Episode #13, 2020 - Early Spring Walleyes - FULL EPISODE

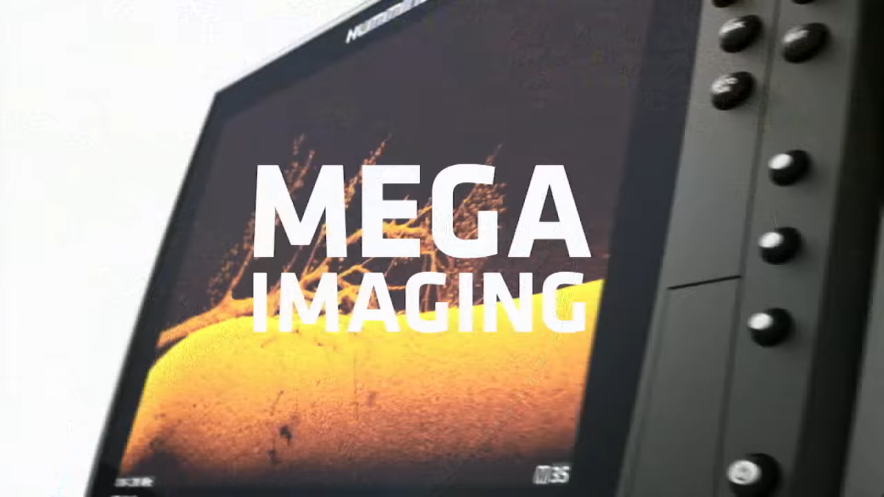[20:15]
New Mega Imaging Plus uses high-frequency sonar
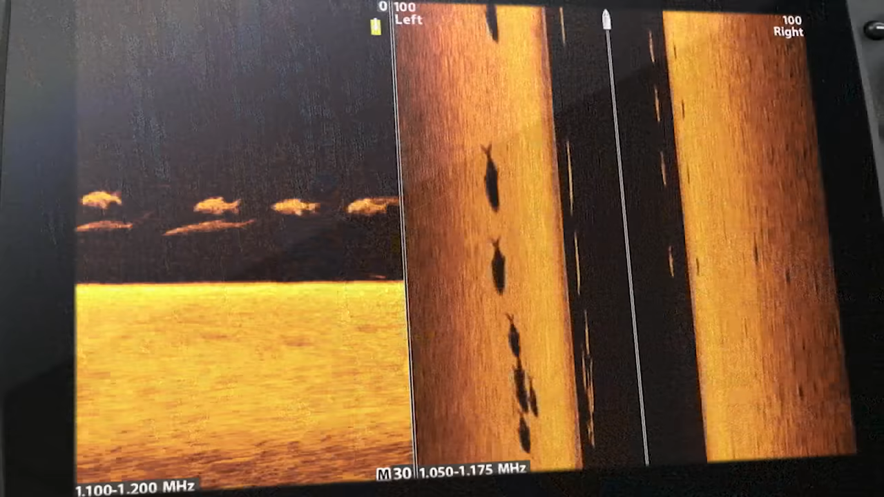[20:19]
to show you fish
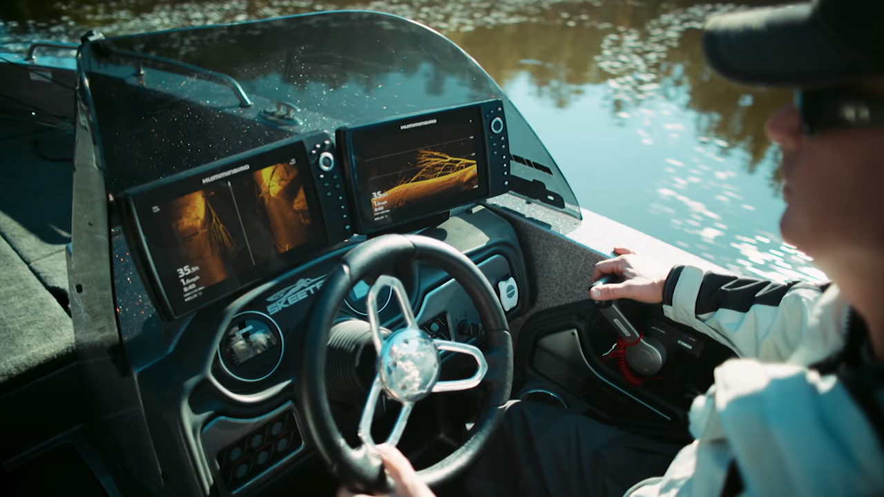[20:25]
No more secrets, no more guesswork,
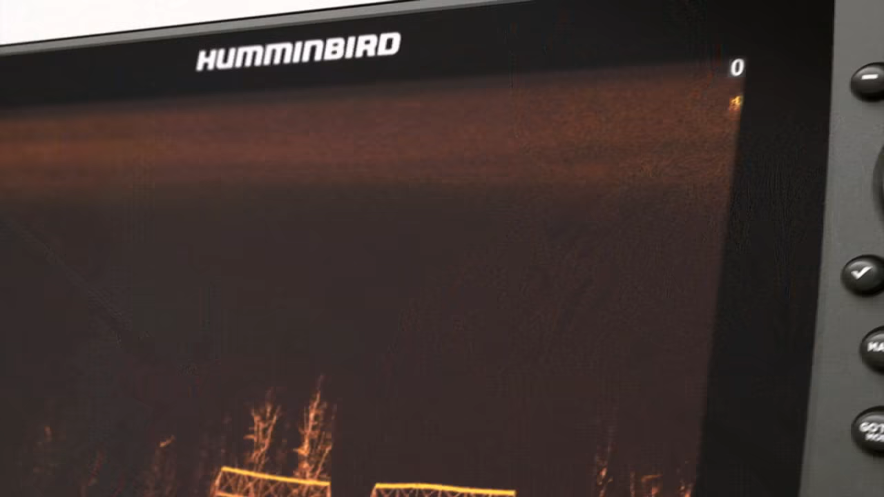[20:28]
just a clearer picture of the world below,
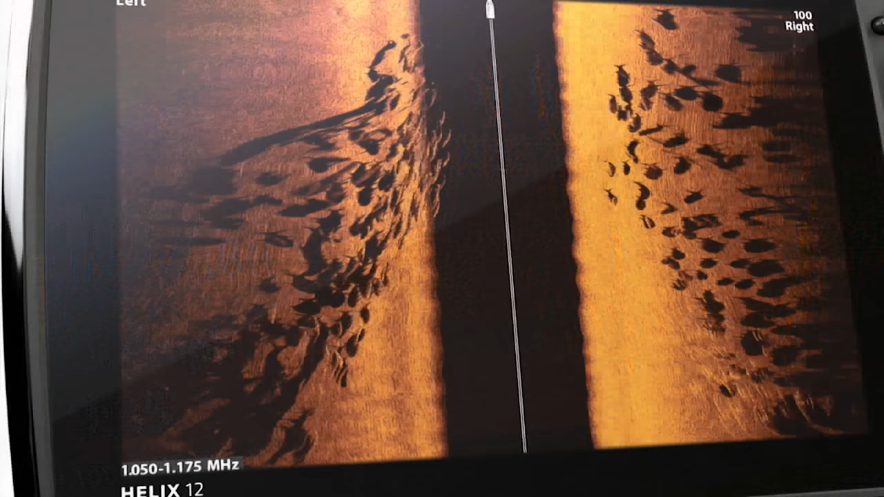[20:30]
down to a fish's species and direction.
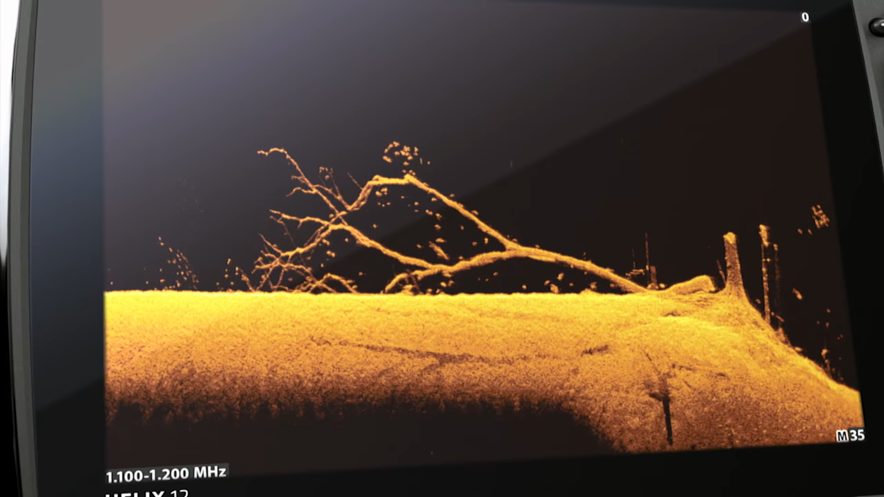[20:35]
Because more detail means more of this. Whoa.